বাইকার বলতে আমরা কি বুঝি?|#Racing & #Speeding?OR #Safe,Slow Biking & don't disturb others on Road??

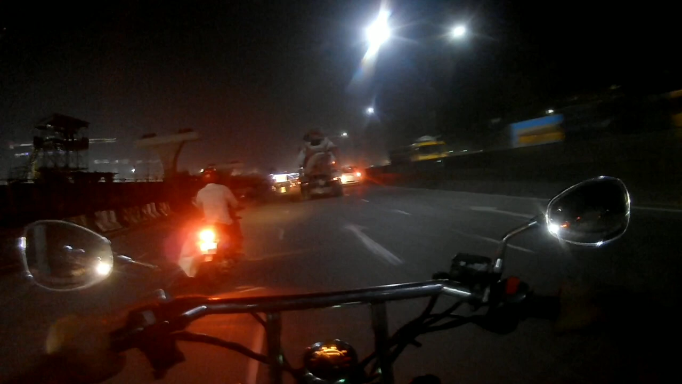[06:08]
তো এখন চলে আসছি এয়ারপোর্টের সামনে, জানি না সামনে ট্রাফিক জ্যাম আছে কি না, বাট প্রত্যেকটা জায়গায় এরকম কনস্ট্রাকশনের কাজ করতেছে এবং